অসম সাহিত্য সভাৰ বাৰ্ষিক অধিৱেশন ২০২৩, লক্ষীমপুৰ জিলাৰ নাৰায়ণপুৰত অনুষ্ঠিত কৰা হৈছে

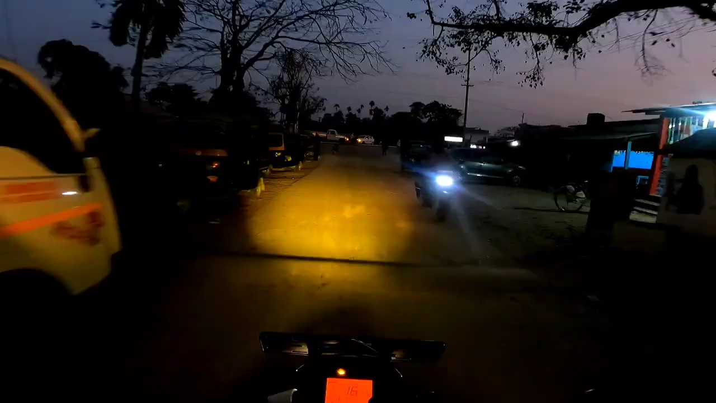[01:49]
পাই গ'লোঁ এতিয়া আমাৰ মেইন চেণ্টাৰ।
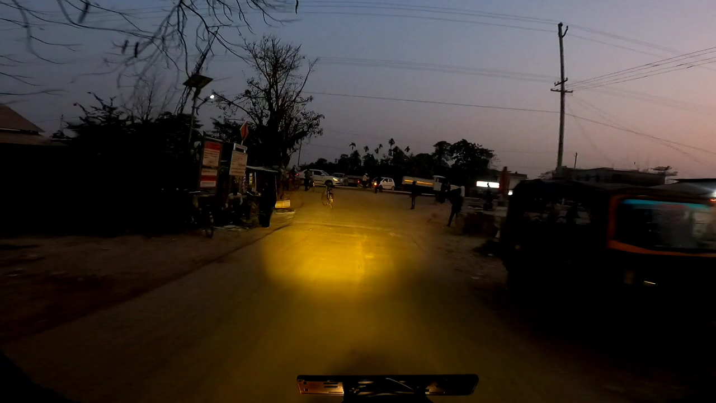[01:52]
ইয়াৰপৰা একচুৱেলি মই গুচি যাম এতিয়া লেফ্ট ছাইডে, আৰু ইয়াৰপৰা আমাৰ ঘৰ হৈ গৈছে 3.5 কিলোমিটাৰ।
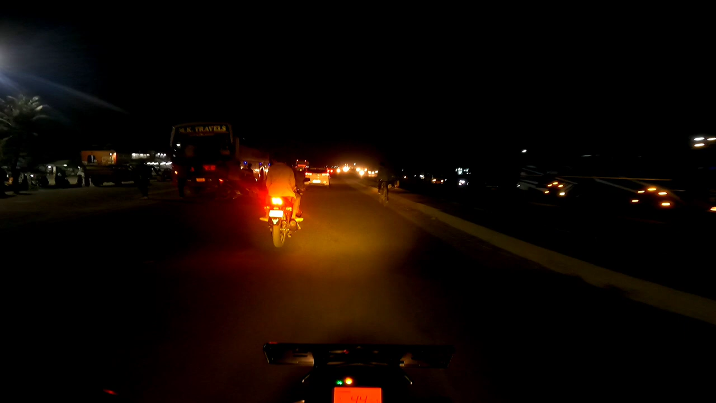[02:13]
এতিয়া বৰ্তমান মই পাই গ'লোঁ গহপুৰ টাউন, আৰু একচুৱেলি আমাৰ ঘৰৰ পৰা গহপুৰ হৈ গ'ল 14 কিলোমিটাৰ, আৰু মোৰ ইয়াৰ পৰা যাবলৈ আছে নহ'লেও
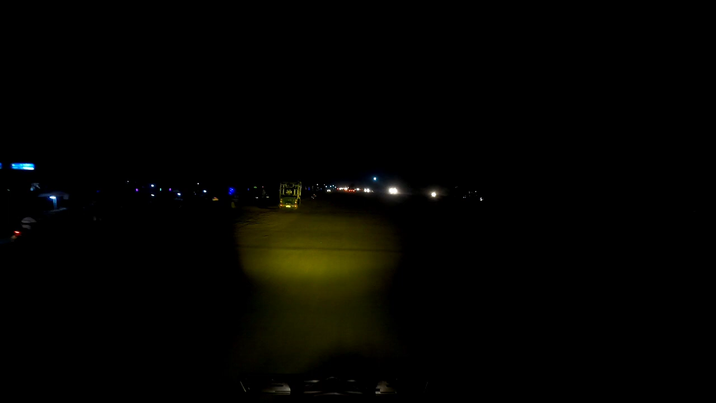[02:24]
60 কিলোমিটাৰ নহ'ব পাৰে, একচুৱেলি নহ'লেও মানে 40 কিলোমিটাৰ এতিয়া মই যাবলৈ আছে। আৰু এইটো হৈ গ'ল বৰপুখুৰী, চাওক পুখুৰীটো কি ধুনীয়াকৈ সজাই ৰখা হৈছে।
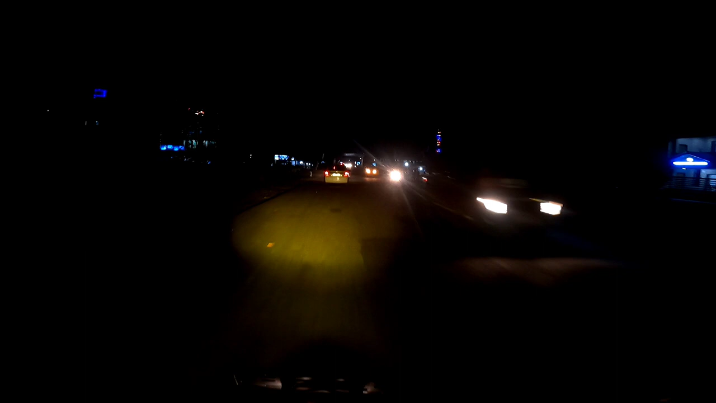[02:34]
আহি পাই গৈছোঁহি নাৰায়ণপুৰ, আৰু ইয়াত চলি আছে সাহিত্য সভা, তাৰ কাৰণে আহিছোঁ। আৰু চাওক মানে ইয়াত পাহাৰ পোৱা লাগে, গম পাই গৈছে লাইটিঙৰ পৰা ধৰি সকলোবিলাক।
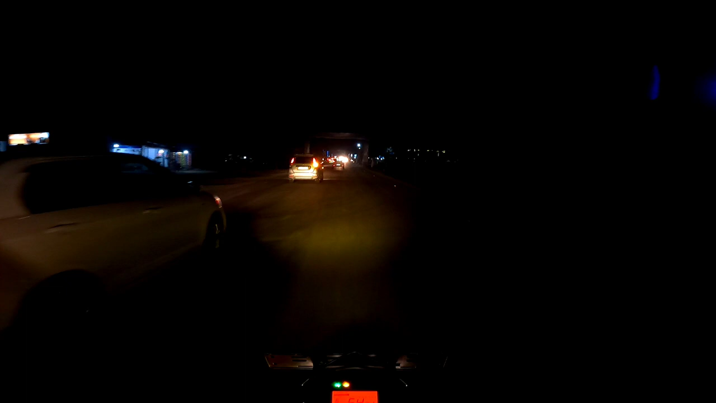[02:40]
আৰু এইখন ইয়াত গেট, আদৰণি গেট। ইয়াৰ পৰা একচুৱেলি ট্ৰেফিক আজি চাগে অলপ হ'ব যেন লাগি আছে,
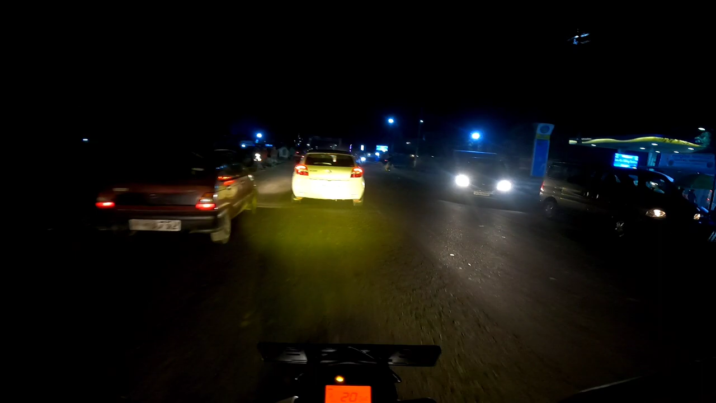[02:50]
হয় ট্ৰেফিক হৈ আছে ইয়াত, ইমান ডাঙৰকৈ দিছে, ফুল হৈ আছে বাইক গাড়ী।